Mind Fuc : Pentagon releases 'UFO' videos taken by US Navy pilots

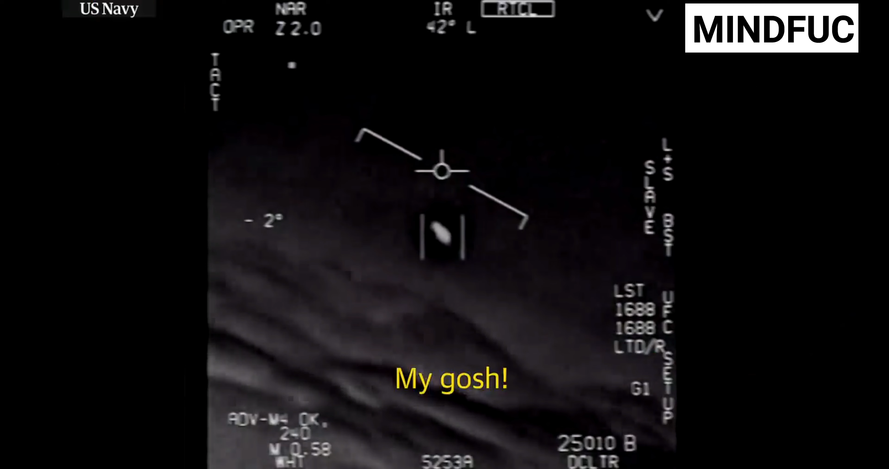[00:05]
Oh my gosh! They're all going against the wind, the wind's 120 knots far west.
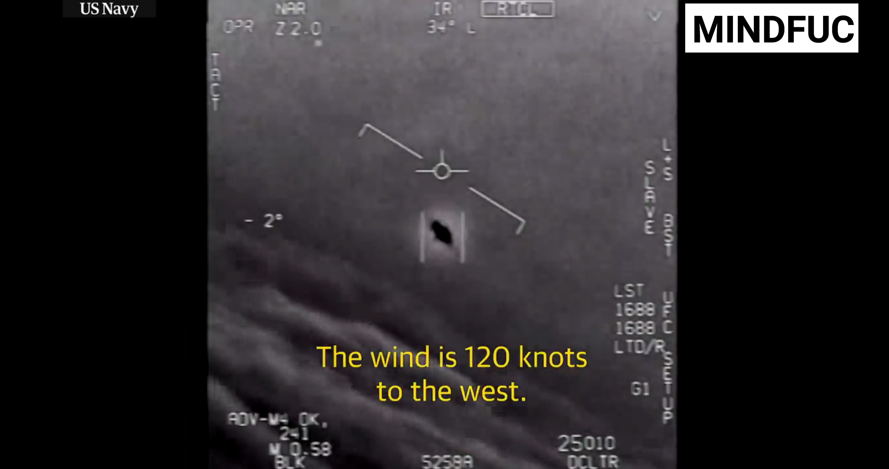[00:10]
What about that thing, dude?
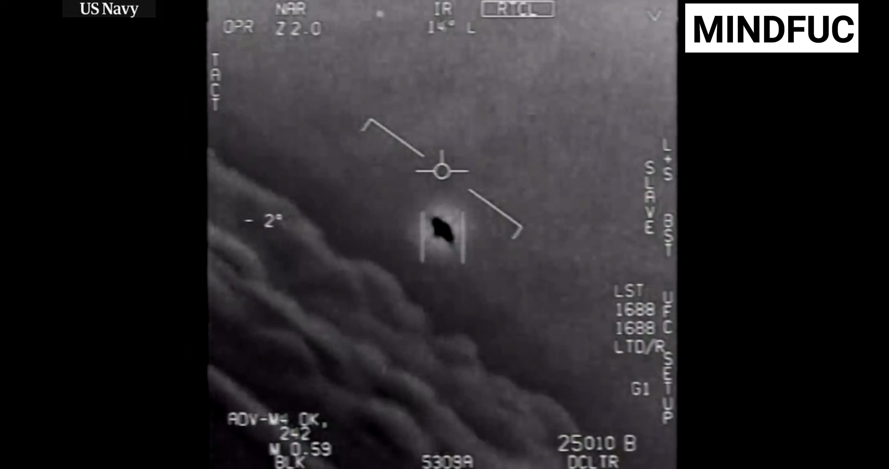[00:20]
That's not our L&S though, is it? It's not our L&S, dude. Look at that thing! It's rotating.
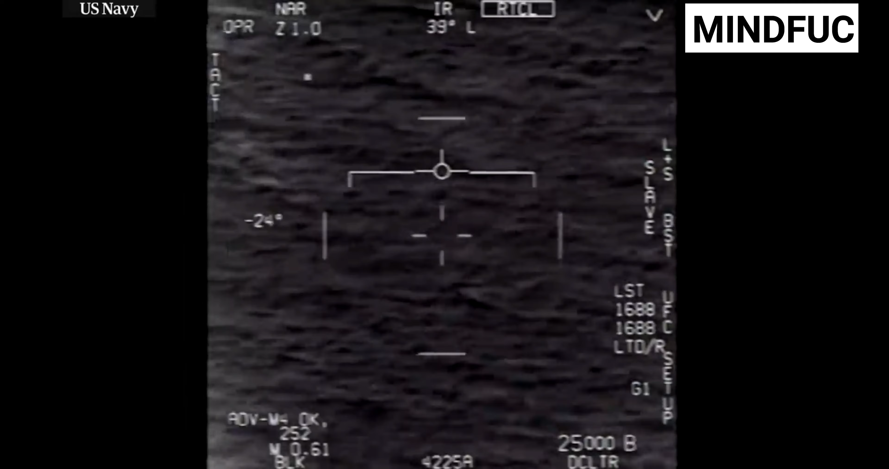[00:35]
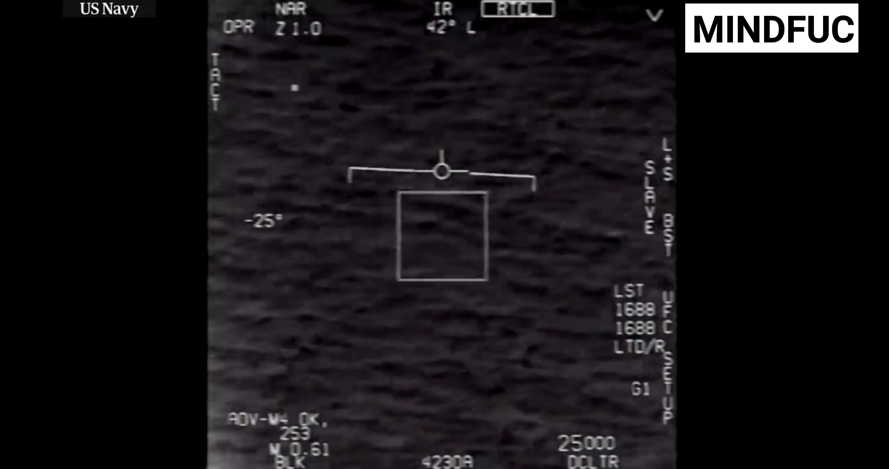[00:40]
Oh! Go ahead! Woohoo! What the fuck is that? Can you box moving target? No, I took an auto track. Oh, okay. Oh my gosh, dude. Wow, look at that man!
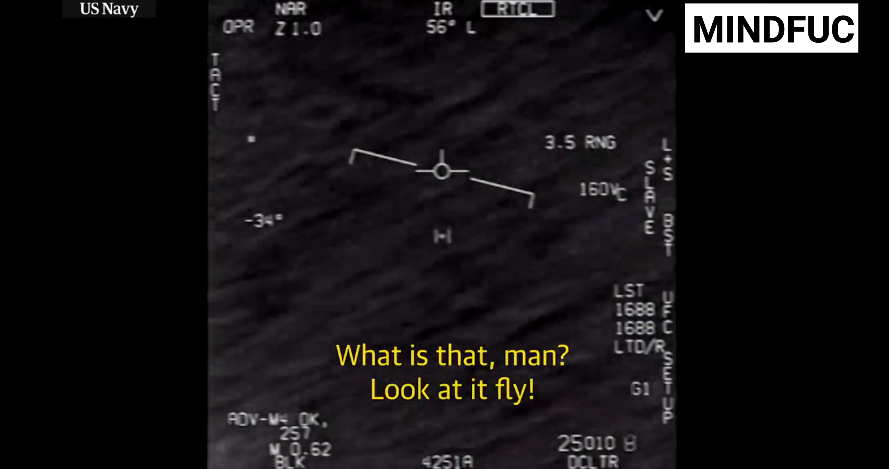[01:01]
Look at it fly! Oh my gosh! Oh my gosh, oh my gosh! That's a good start! Oh!
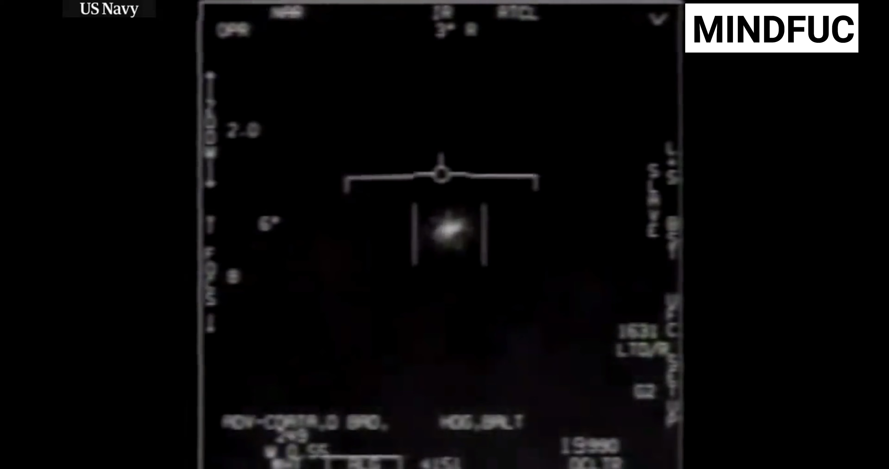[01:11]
Oh! Look at it fly! Oh guys! Thank you.